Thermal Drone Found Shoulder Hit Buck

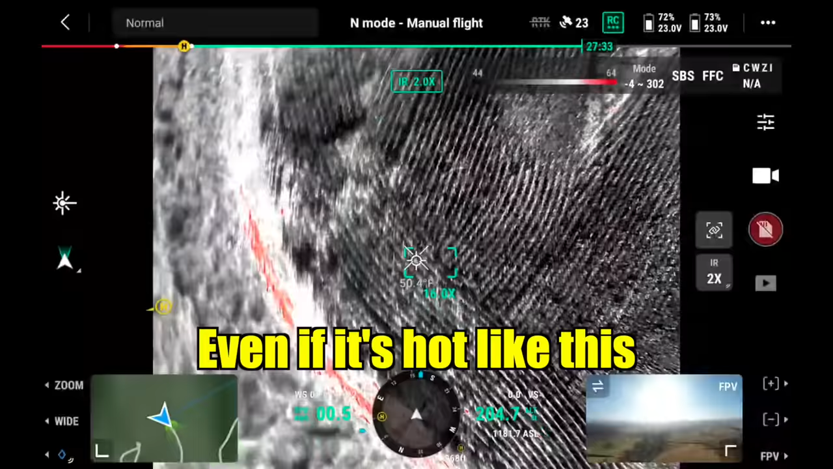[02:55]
Even when's here, this we do. Mm-hmm.
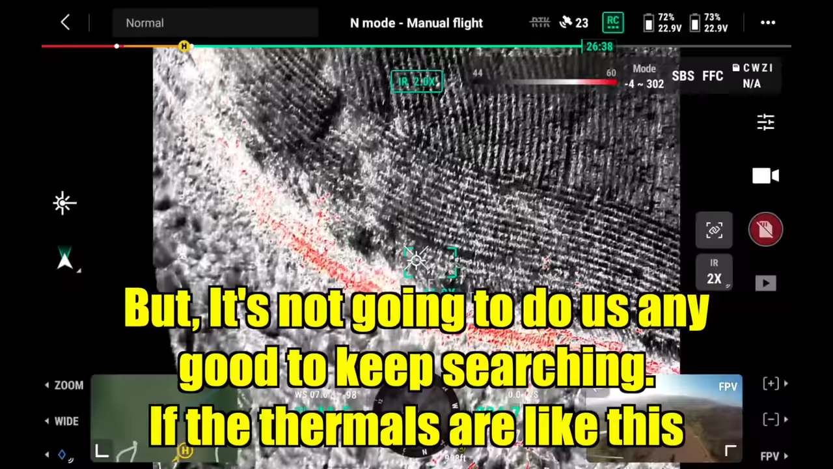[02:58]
But once on search, it's other ones quite can good, dude, because when we do thermal soon, you know.
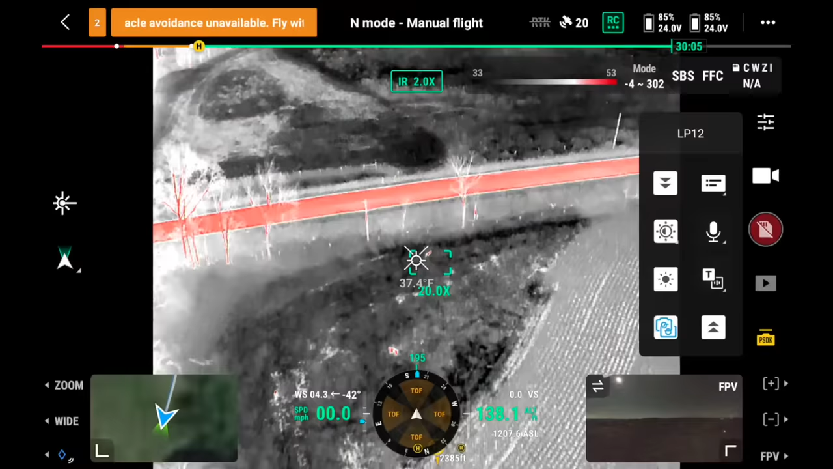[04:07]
On screen: spot 37.4°F
So, we were hoping he's in this cornfield.
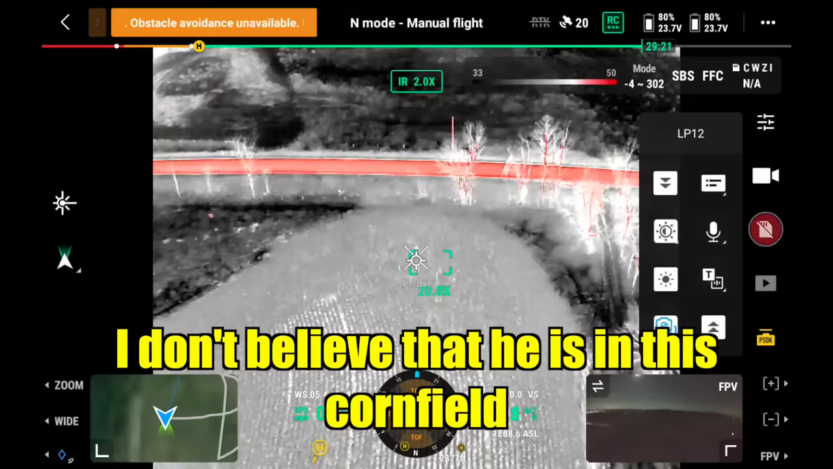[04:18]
Ich glaube nicht, dass er in this cornfield ist.
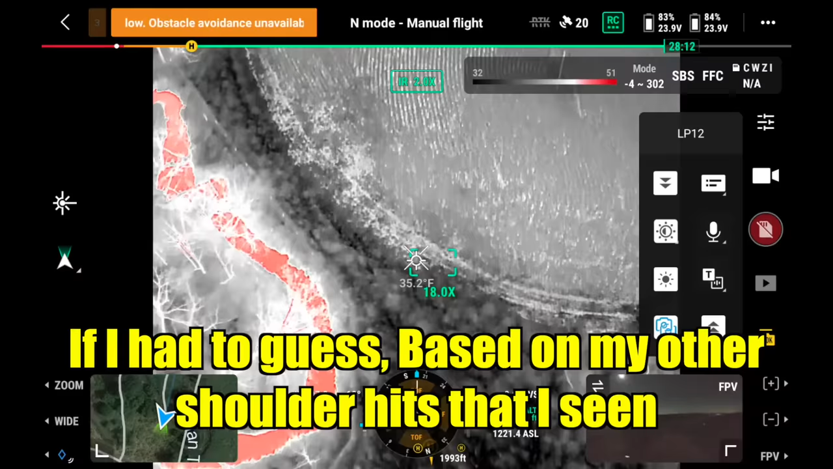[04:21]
On screen: spot 35.2°F
When he gets him in his base, if my under shoulder hits a season out, when I'm going to get him distant, can see him 300 to 400 yards. He has his 2 daughters a while there.
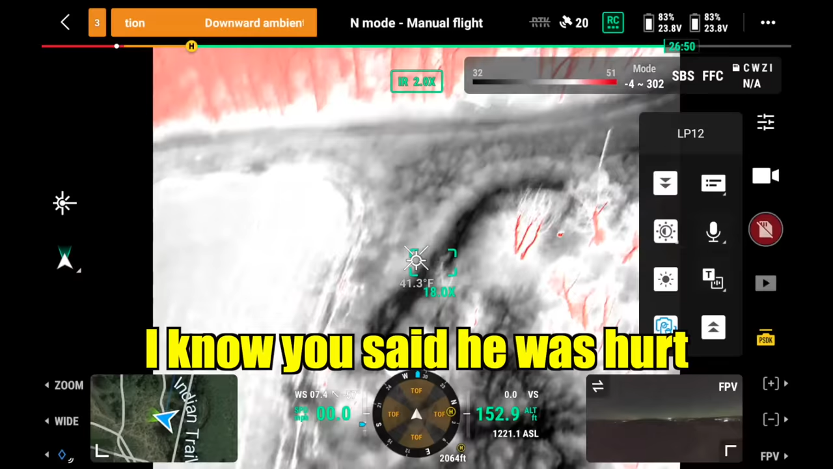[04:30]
On screen: spot 41.3°F
Mm-hmm. But, like, the harsh, God, that isn't harsh. He can't send it for fail.
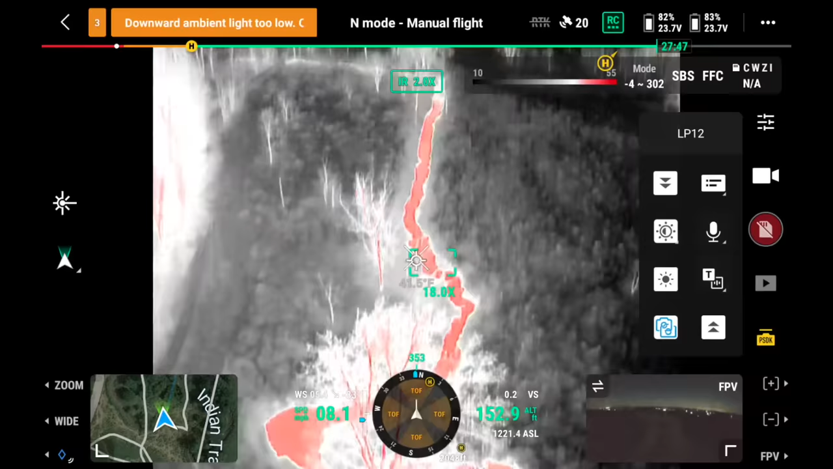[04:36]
Yeah, that was a farmhouse base. Yeah. That new, you know. This is good to do.
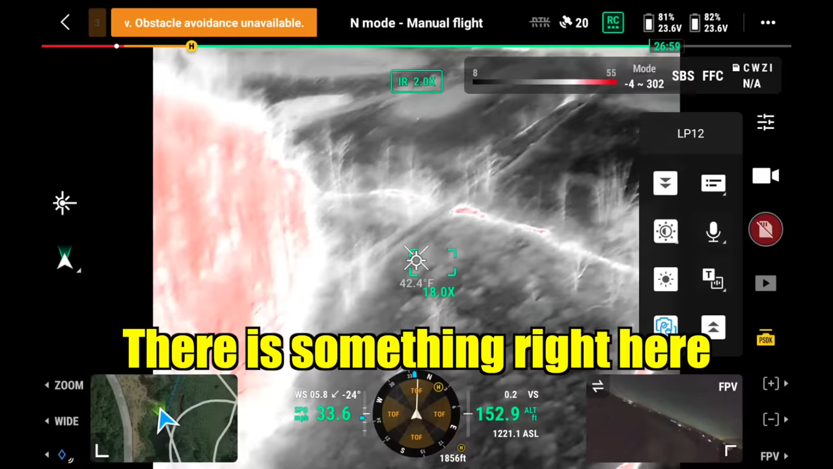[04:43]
On screen: spot 42.4°F
Yeah, I got saw driveway yesterday with the bridges.
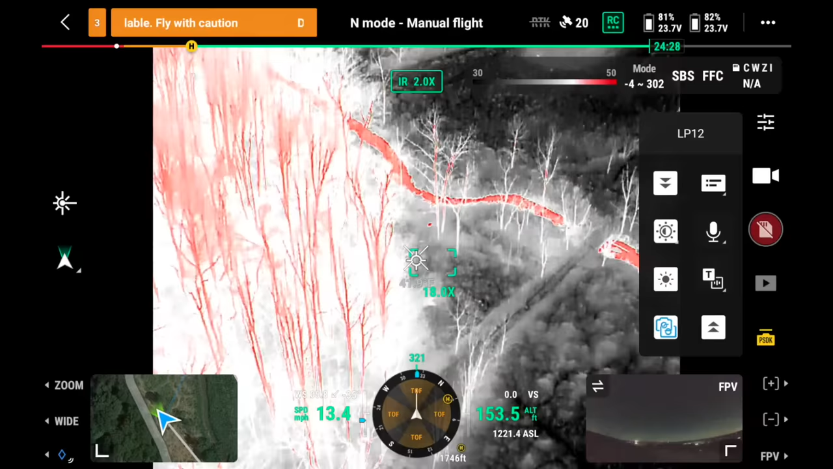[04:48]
Mm-hmm.
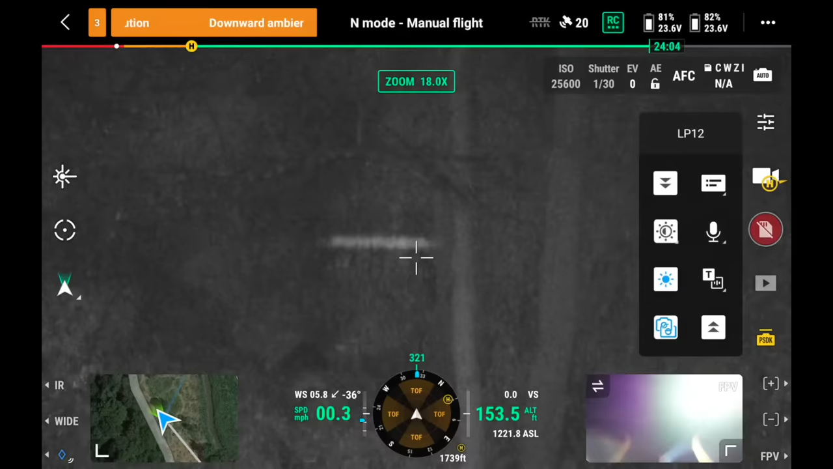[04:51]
There it is. I think that's him. Could be in bulk is not good for this.
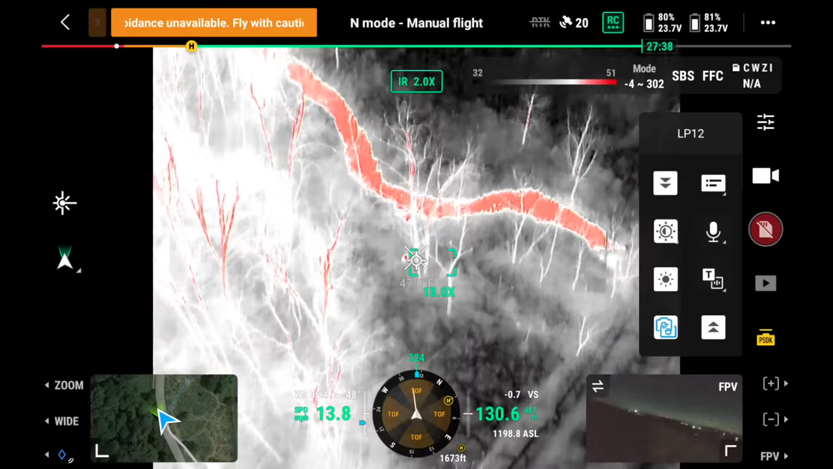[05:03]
But it's not heavy, so. Fizzle? I don't like that.
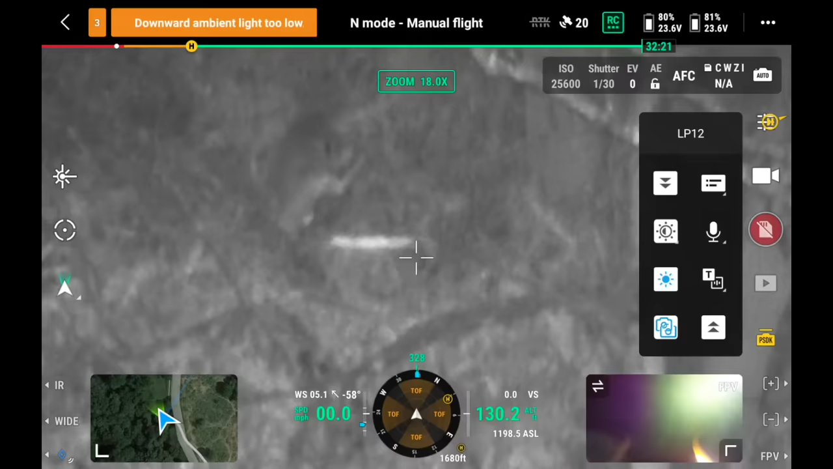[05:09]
Have you conscious? Oh, there he is. Oh, yeah. Yeah. He's hurting. Oh, is it right in the shoulder? Oh, my gosh.
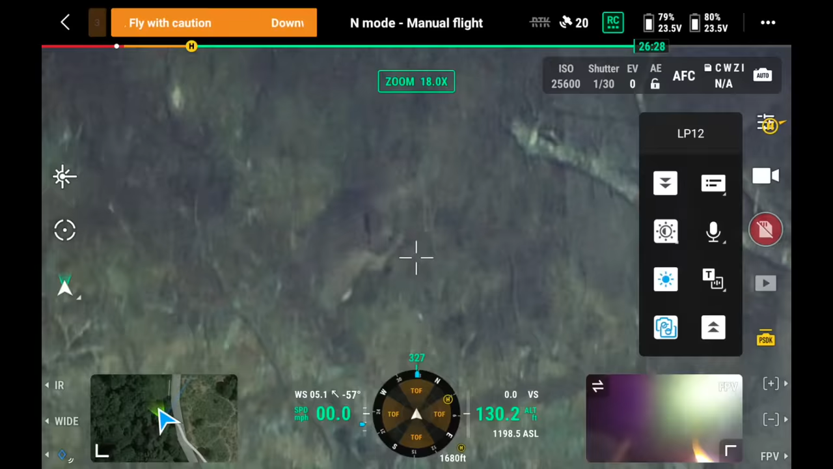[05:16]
It showed on the arrow I had about 9-10 inches.
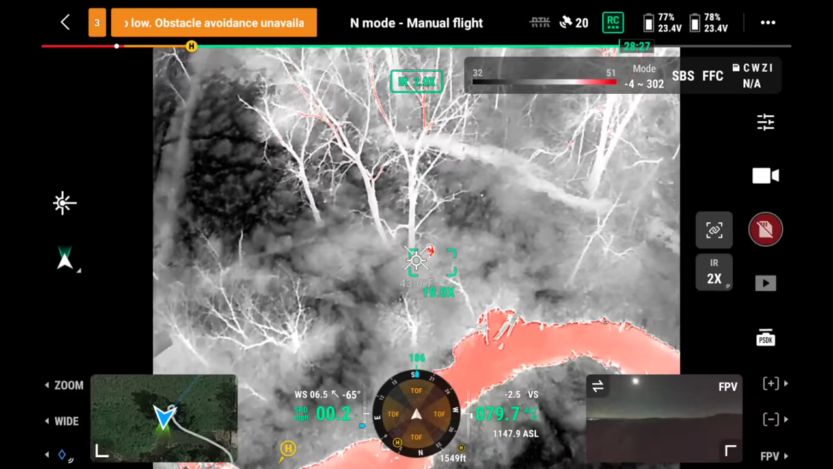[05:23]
Just, maybe the blood just pulled up on the arrow or something.